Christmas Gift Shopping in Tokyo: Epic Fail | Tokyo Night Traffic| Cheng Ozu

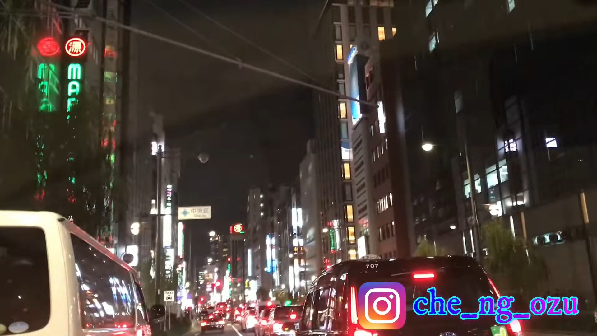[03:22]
Tokyo The roads are already congested It's really like bumper to bumper But later on around 7pm or so It's gonna
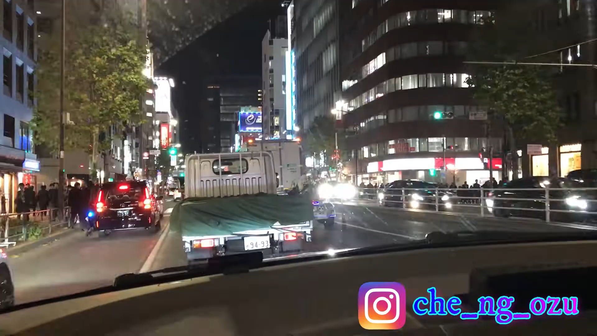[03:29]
be more congested and busier Because bars will open and people will flock in those bars